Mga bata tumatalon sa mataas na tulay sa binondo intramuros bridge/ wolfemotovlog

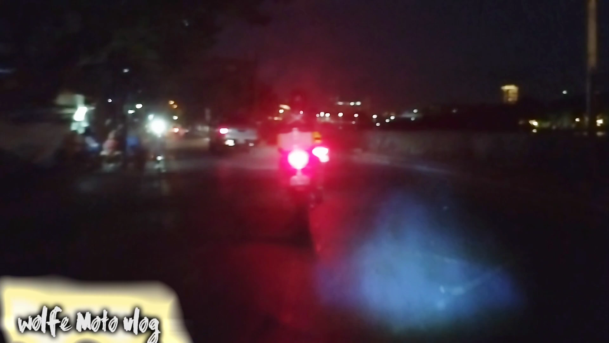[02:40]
so makikita yung tulay nyo guys may ilaw so siguro madaming tao ngayon doon sabali ano lang tayo guys mag update lang tayo doon
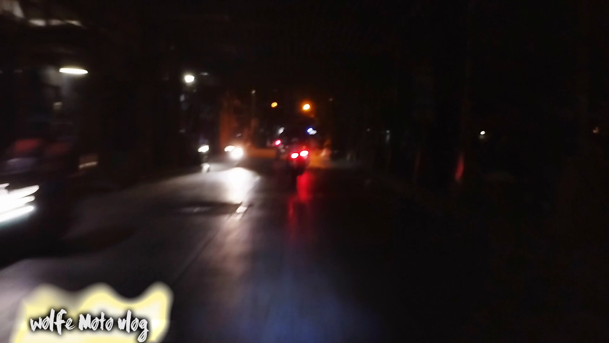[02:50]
so yung tulay na kasi masarap dyan guys tumambay
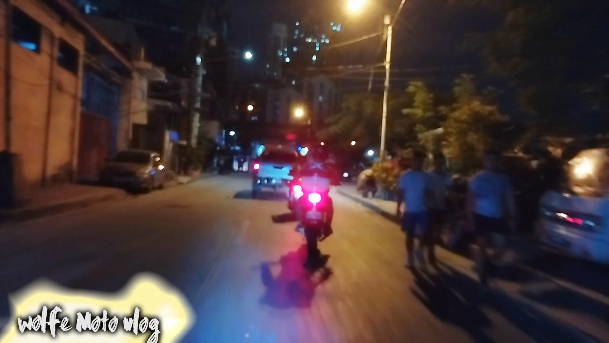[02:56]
masarap kasi guys ang ganda ng tulay ang ganda ng view
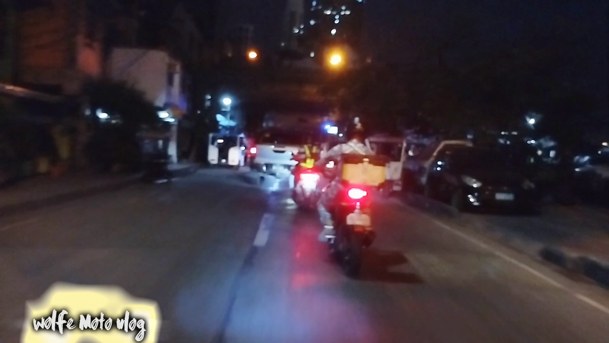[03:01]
tapos maganda dyan magpa picture makapag relax relax ka din dyan guys kasi dahil sa ganda ng tulay so maganda ngayon guys hindi sya matraffic so walang masyadong sasakyan ngayon
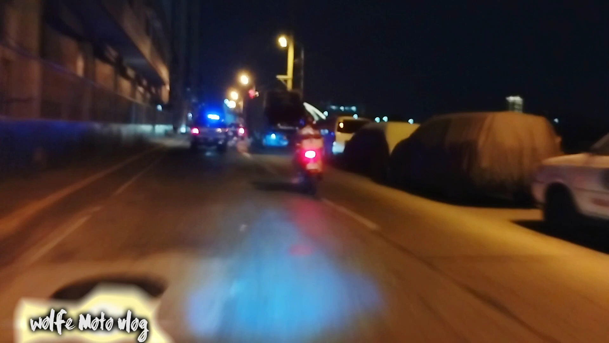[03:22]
ayan medyo malapit lapit na tayo guys ayan